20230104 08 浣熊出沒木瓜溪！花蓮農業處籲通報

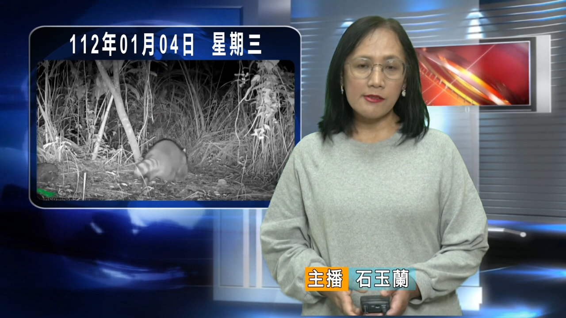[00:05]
在木瓜溪高滩地监测到了有外来的强势物种浣熊的出没，为花莲第一起野外浣熊通报，